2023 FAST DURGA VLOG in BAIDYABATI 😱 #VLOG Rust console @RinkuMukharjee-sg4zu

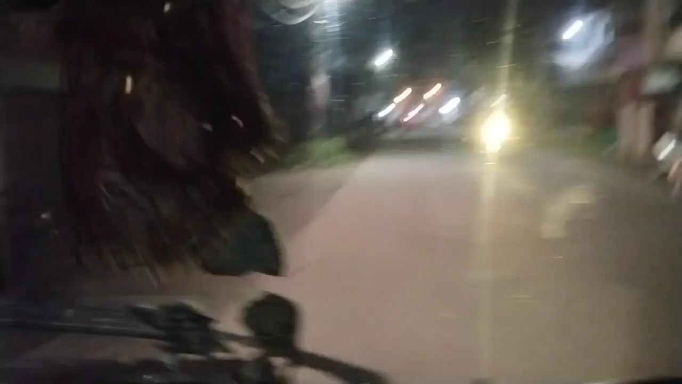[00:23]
তো ফাইনালি আমরা বেরিয়ে পড়েছি, রাস্তায় আছি এখন, যাবো গোডাউনের ওখানে।